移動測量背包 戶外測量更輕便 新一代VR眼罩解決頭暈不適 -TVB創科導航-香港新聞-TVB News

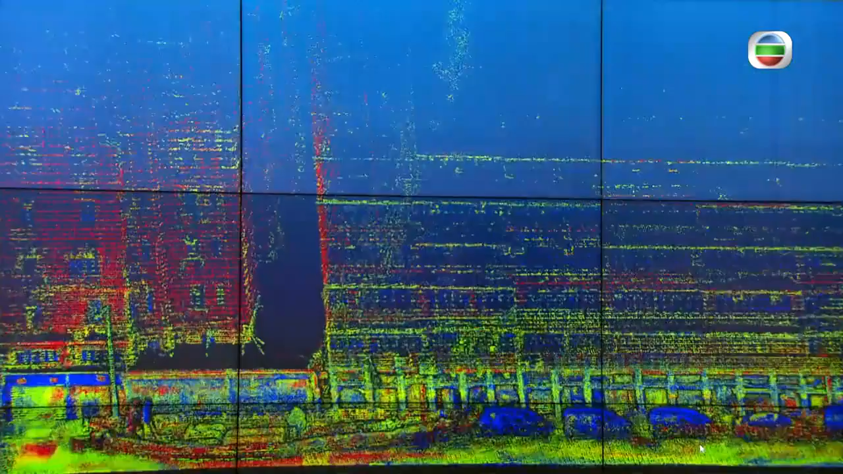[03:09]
我们的背包读量到那个三层的建筑
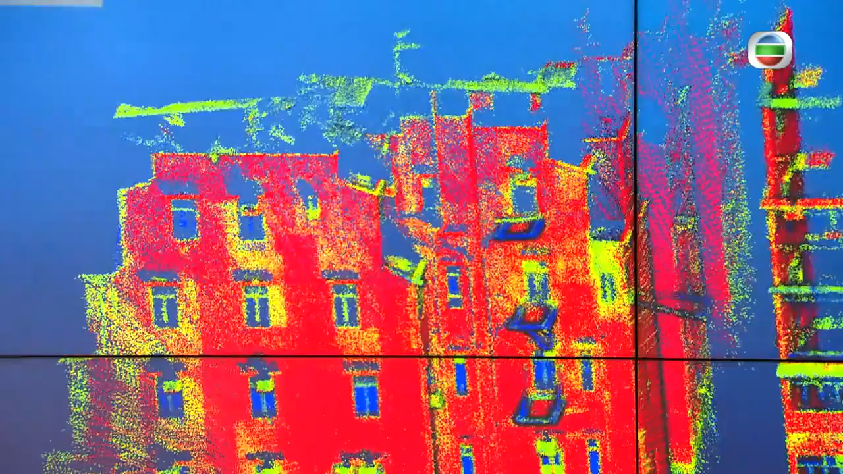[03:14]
所以用这里我们就可以看得到这个旧的楼可以
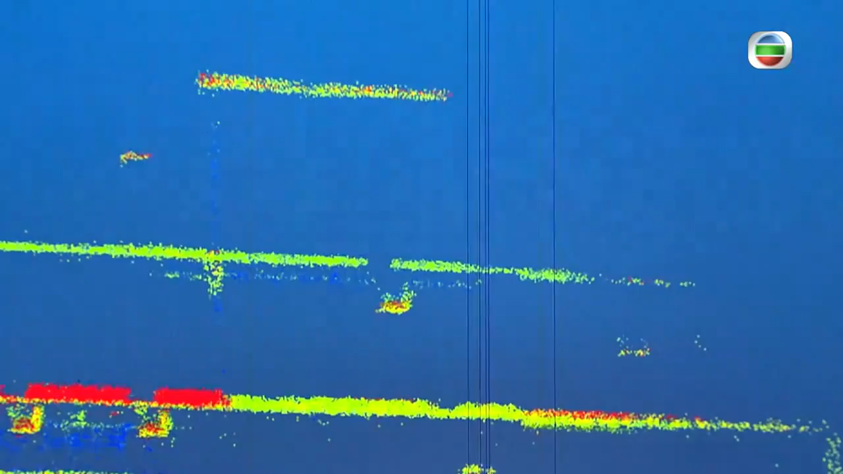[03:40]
D楼上的方法可以看到的结果所谓3D楼上的三维制图是土地测量其中一种方法日本来说,
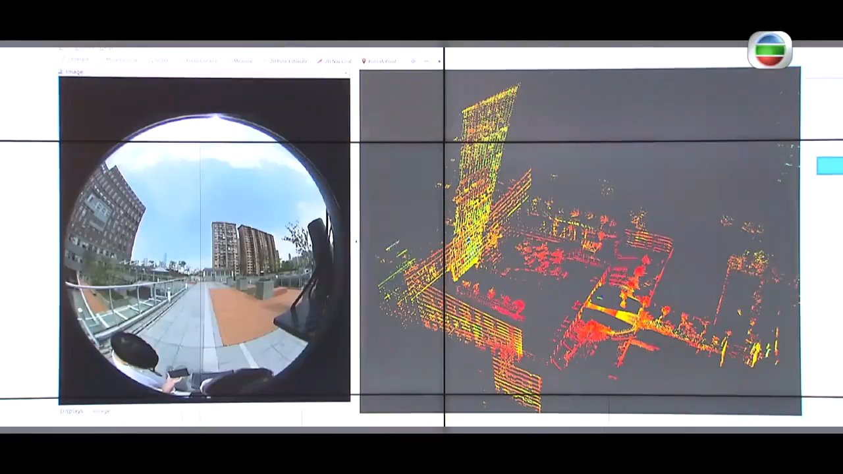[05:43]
属于非结构的图像资料不需要另外用相机做
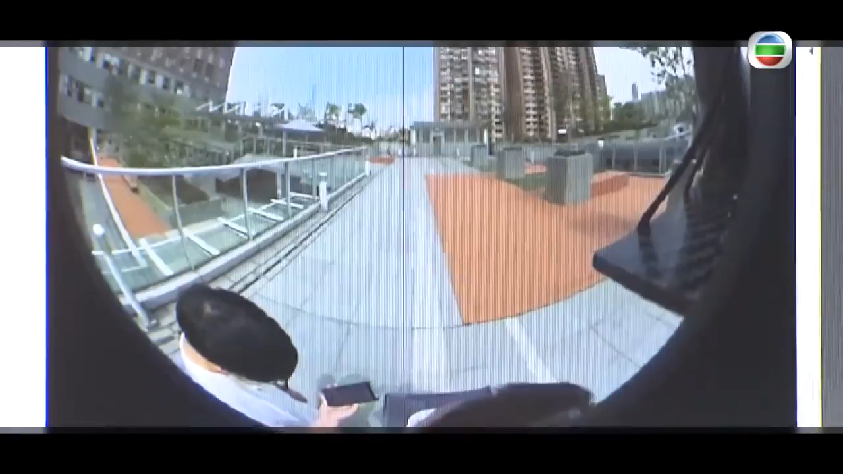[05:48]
记录这是大致知道窗户在哪里门在哪里大致
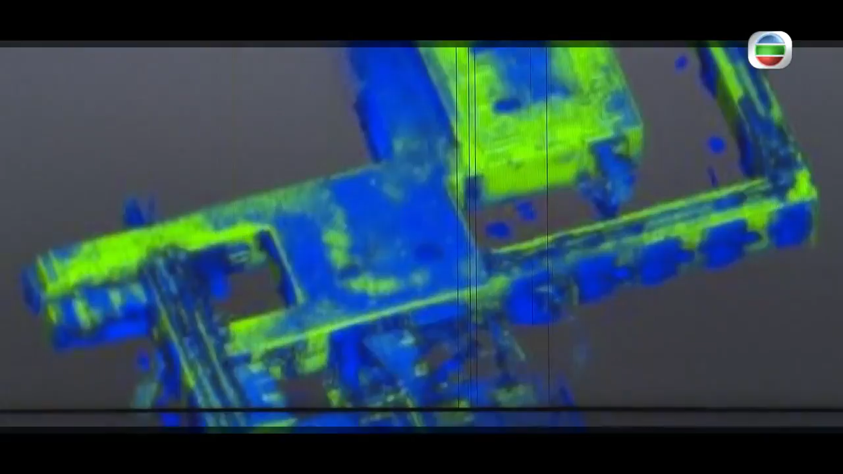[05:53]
都知道但它不是一个一个物件譬如说在这里
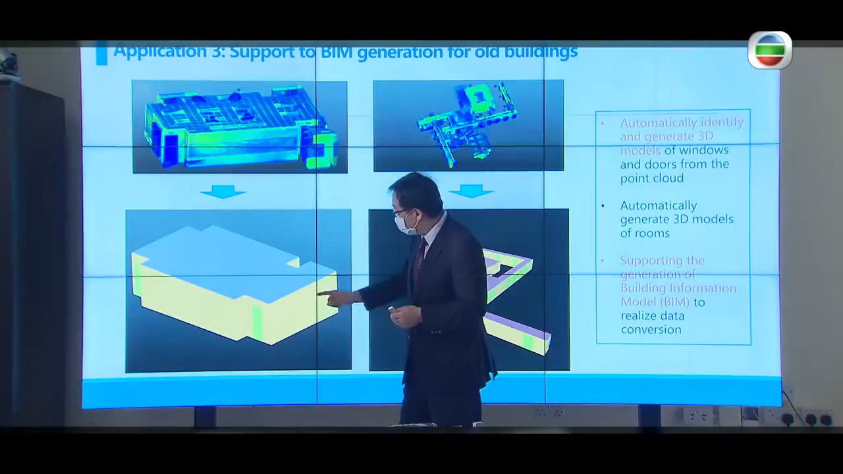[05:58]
譬如这里是门我知道这儿是门你可以把这个譬如说你需要它的比较这里可以帮你外出出来